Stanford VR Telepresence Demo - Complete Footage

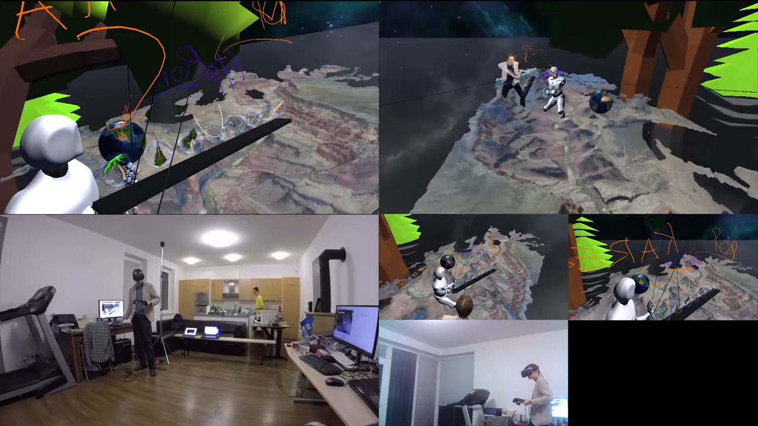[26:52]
We imagined this engine is great for like education. This is a 3D scan of part of Grand Canyon. We did fly 2 weeks. Oh, that is so cool. We took a lot of photos from a helicopter that flies here, and from that we generated this 3D scan, and we think it's great for like teachers. They can like show stuff here. I can show you.
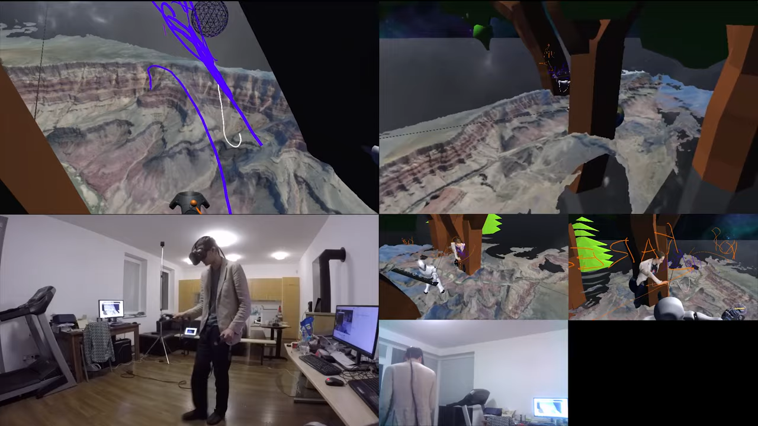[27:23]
I've flown with the helicopter like here and landed here and stuff. Mm-hmm. You can like take the canyon too. That's not your thing. Yeah, cool. We imagine that there is lots of applications for this.
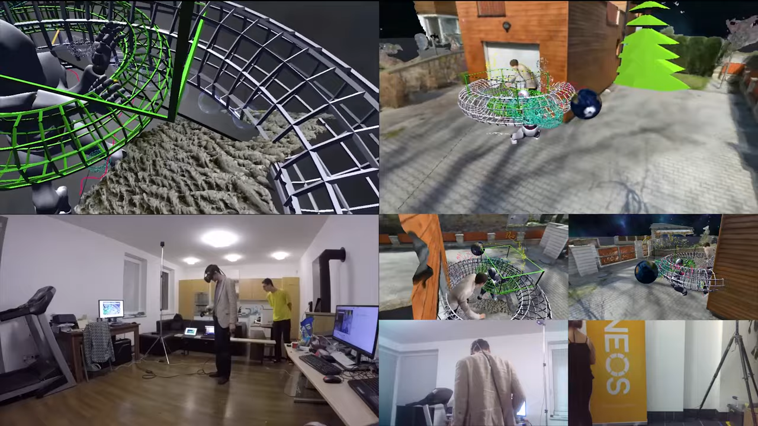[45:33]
Oh, that's cool. And this blue thing is to pick stuff? You can pick stuff with the grip buttons on the sides of the controller. Oh my god, this is so cool.
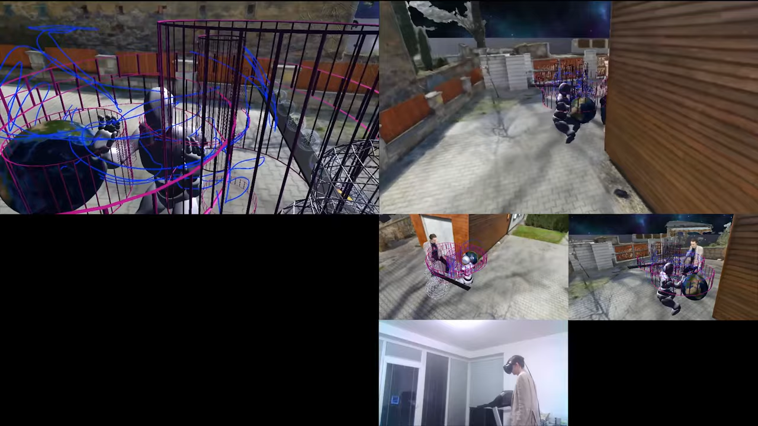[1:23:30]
This is our house. Our house? Yeah. Yeah. Inside. Dude. So, right now. I can take it to I can't even go in because I'm like with all these things. Like, what are those, dude?
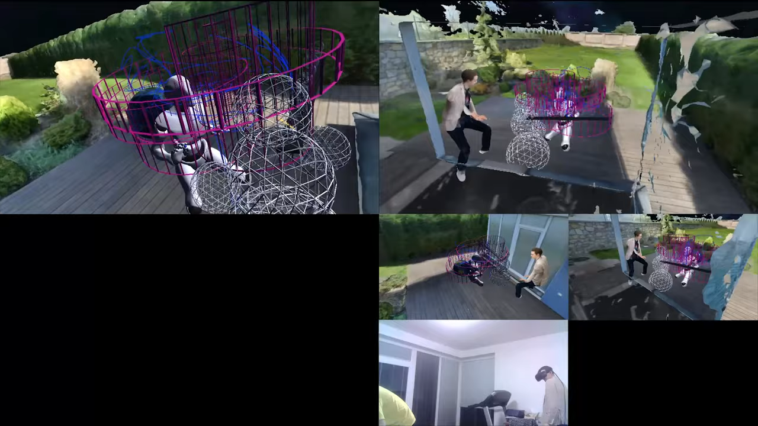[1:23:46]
Yeah, I can remove those. Those are actually your creations.
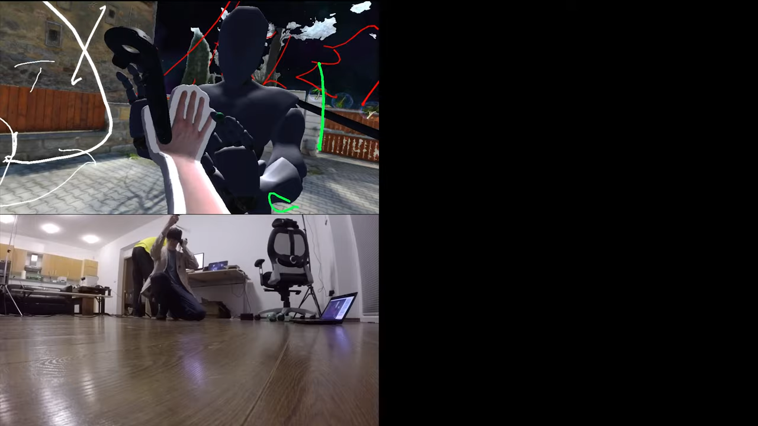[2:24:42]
So, this is our house. We can like see around. You can draw. Here are the tools.
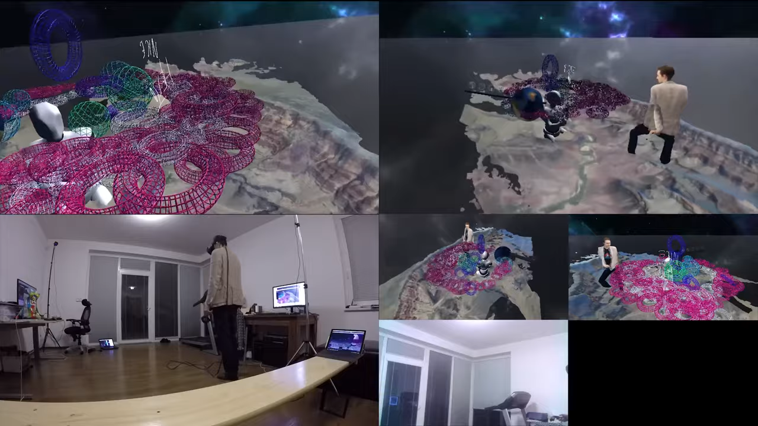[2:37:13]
Yeah. You were here? In this valley? I see. So, and if I were a teacher, I could like show students, for example, the layers of the rock. It's like the newest layer. Is it time?